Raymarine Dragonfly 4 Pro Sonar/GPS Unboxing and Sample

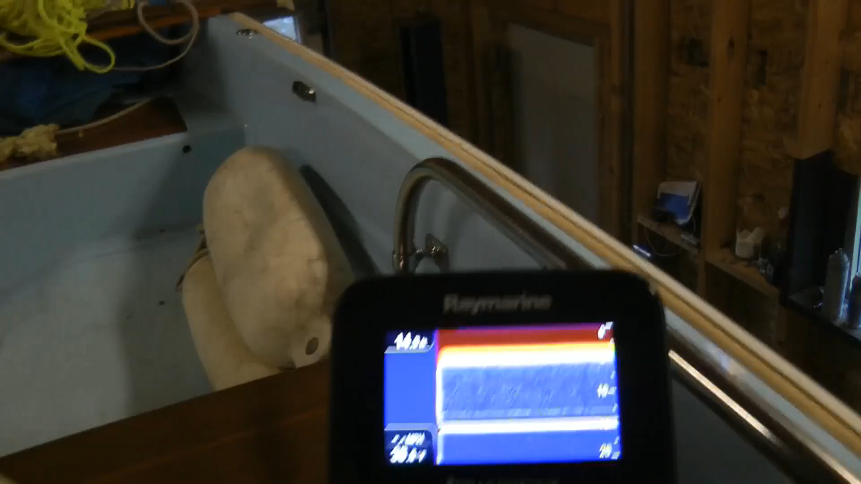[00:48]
Alright, so there's no transducer hooked up right now, but you can see it does have the temperature here in the corner.
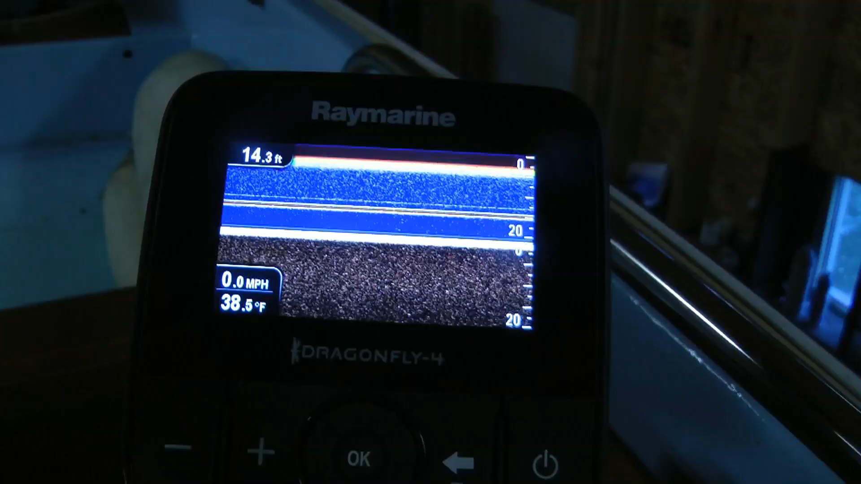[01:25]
On screen: depth 14.3 ft, water 38.5°F, speed 0.0 mph
Alright, and of course this comes with like a wireless Wi-Fi,
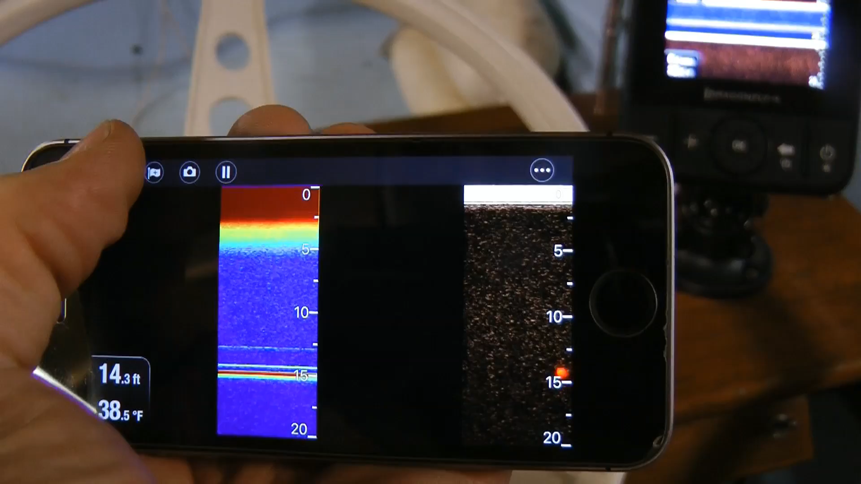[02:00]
On screen: depth 14.3 ft, water 38.5°F
You can do, it doesn't just mirror it, it actually is sending those signals, so you can do whatever you want.
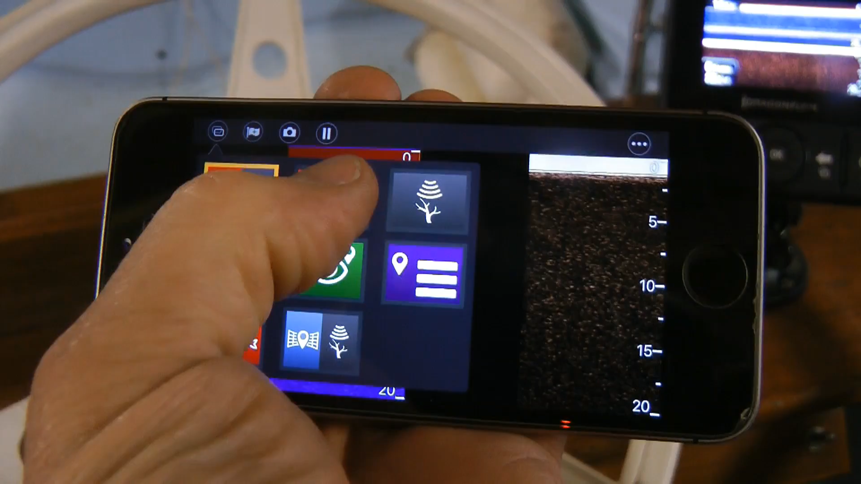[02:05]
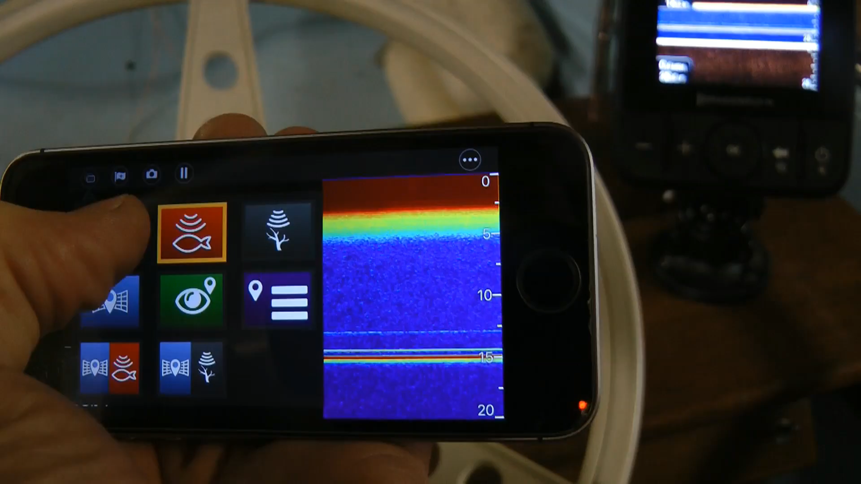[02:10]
Now, the map function,
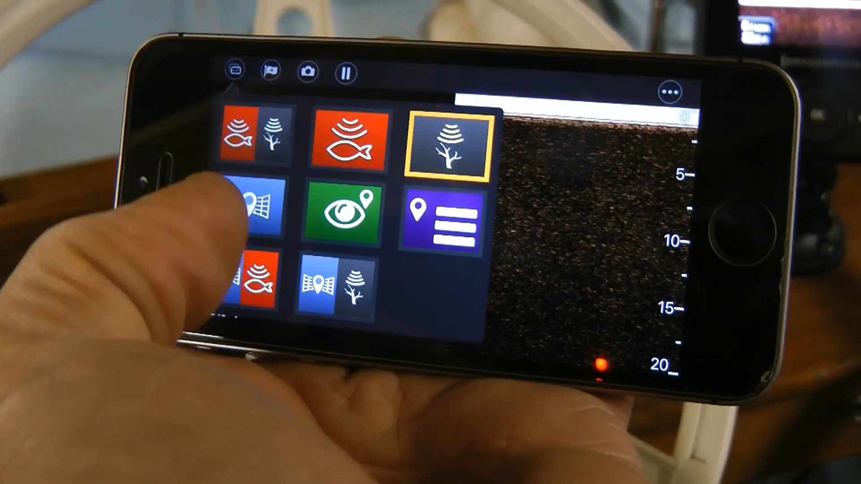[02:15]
I don't think that's data from the machine,
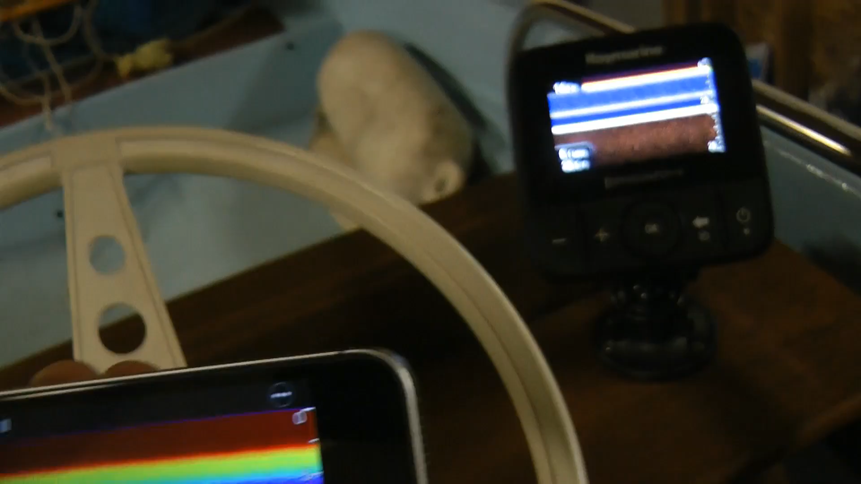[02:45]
you know, the ability to mirror the sonar images as well.
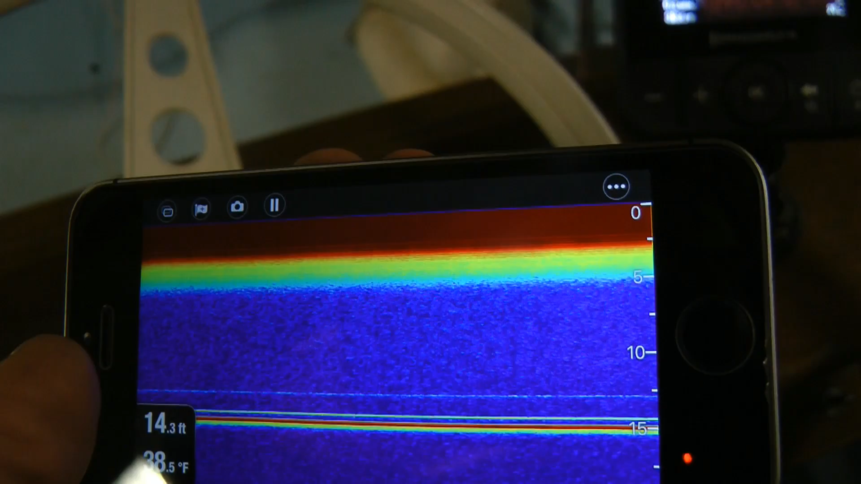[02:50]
On screen: depth 14.3 ft
Alright, so I just turned on the simulated data mode,
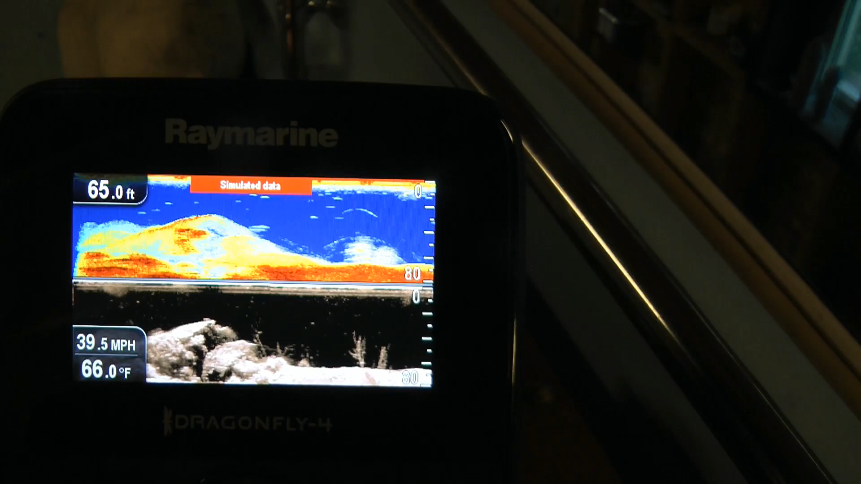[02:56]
On screen: depth 65.0 ft, water 66.0°F, speed 39.5 mph
and you can recreate that on your phone.
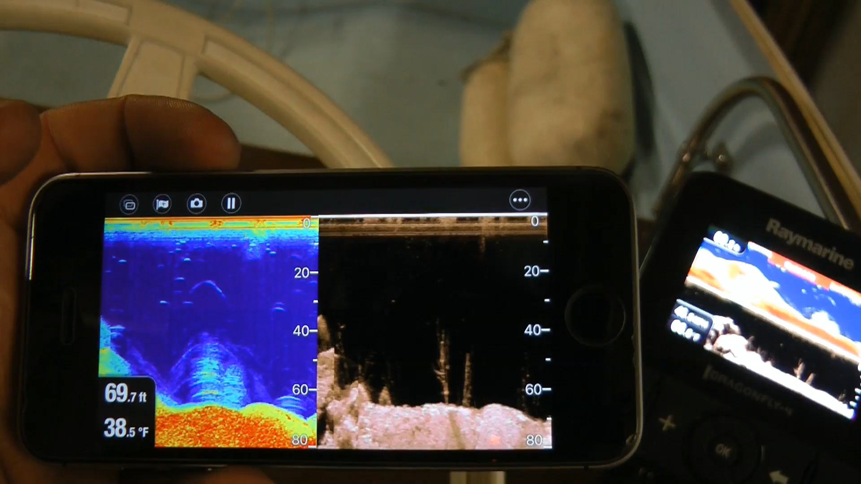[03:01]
On screen: depth 69.7 ft, water 38.5°F
I mean, presumably it would be real data someday.
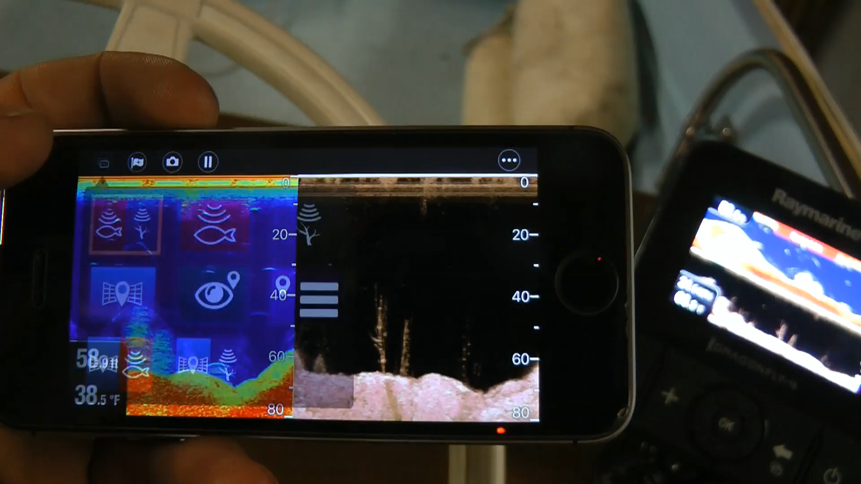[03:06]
On screen: water 38.5°F
But, totally cool.
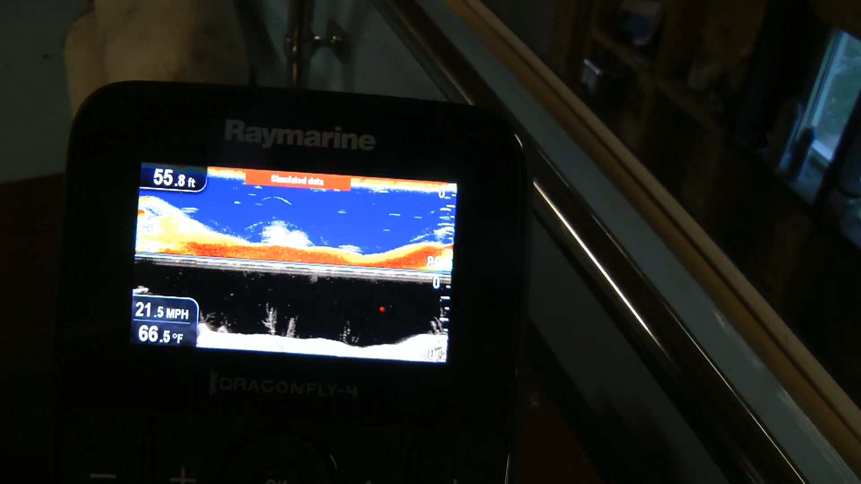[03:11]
On screen: depth 55.8 ft, water 66.5°F, speed 21.5 mph
So, and again, your auxiliary screen can
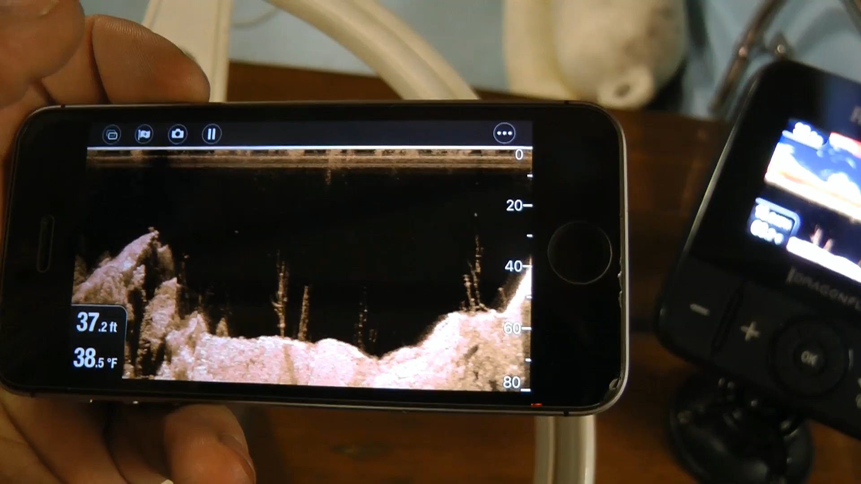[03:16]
On screen: depth 37.2 ft, water 38.5°F
be totally independent of the main unit.
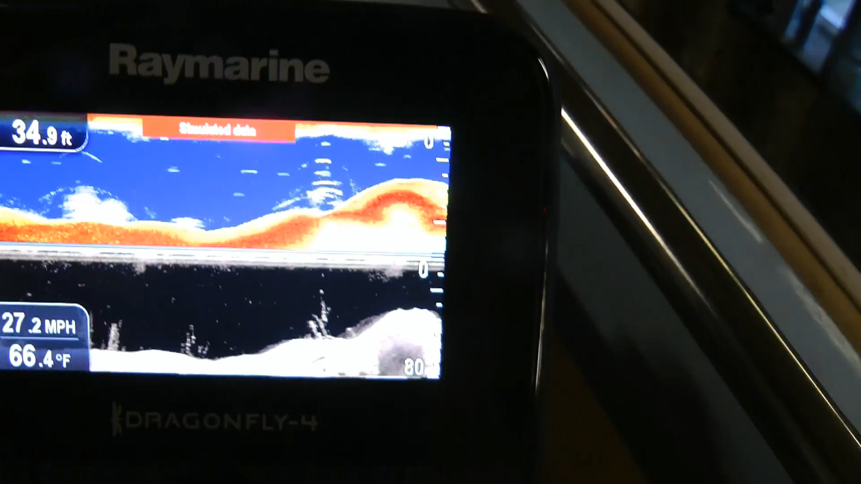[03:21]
On screen: depth 34.9 ft, water 66.4°F, speed 27.2 mph
So you can have your map displayed here, and you can have the sonar information here.
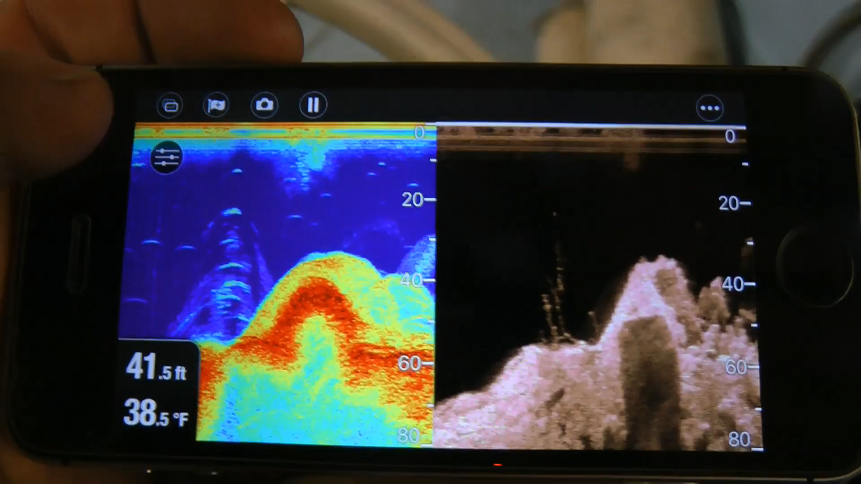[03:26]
On screen: depth 41.5 ft, water 38.5°F
Multiple people can have the sonar information in the boat, or have it multiple screens.
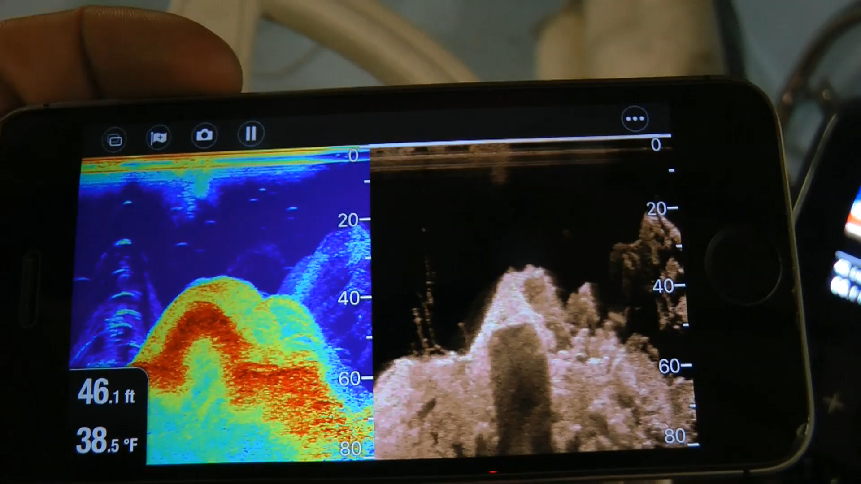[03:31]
On screen: depth 46.1 ft, water 38.5°F
You know, with all the leftover screens that we've got, whether they're tablets or old phones,